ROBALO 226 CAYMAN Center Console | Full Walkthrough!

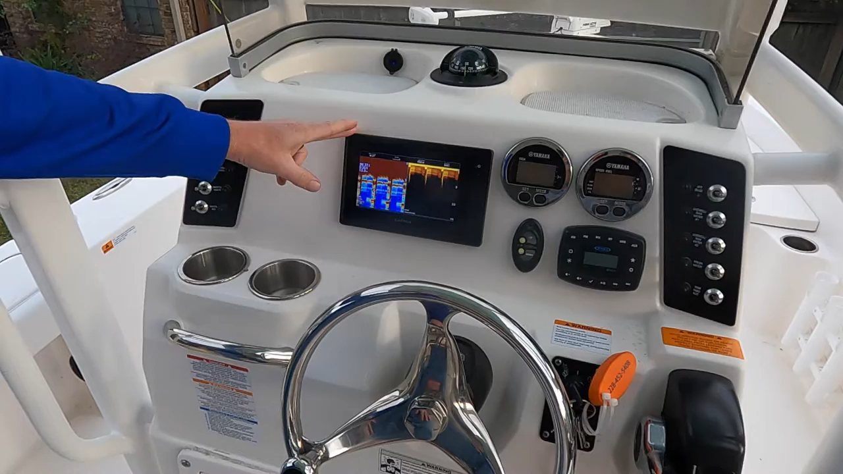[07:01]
It's got a chart plotter and down imaging. And earlier I was talking about the control for the power pole, just simple up and down here as far as the dash control goes.
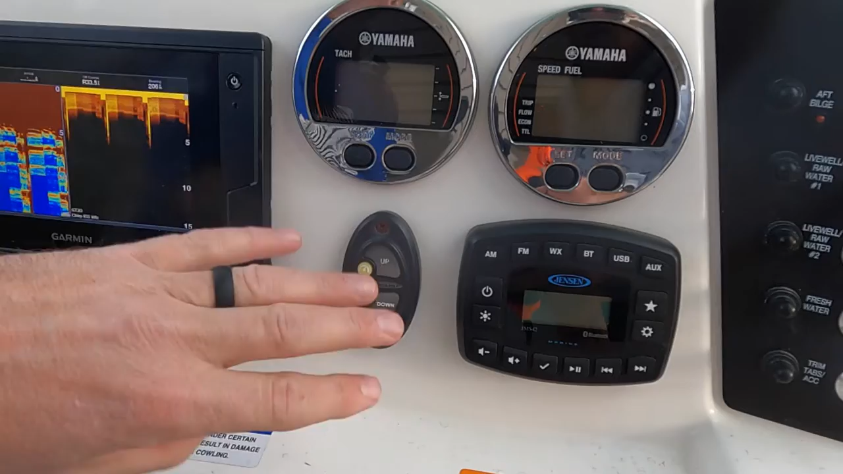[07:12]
And it also has, uh, that remote system for it as well.